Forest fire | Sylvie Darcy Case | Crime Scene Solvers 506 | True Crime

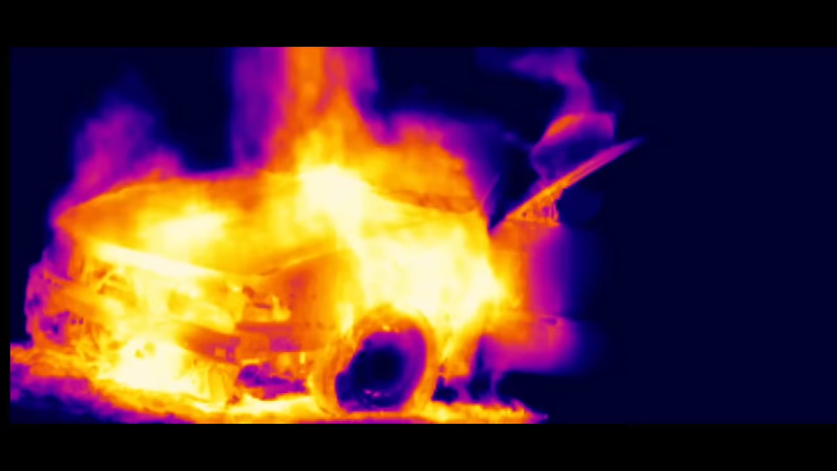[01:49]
They can't get anywhere near it, and they can't tell if there's anyone inside.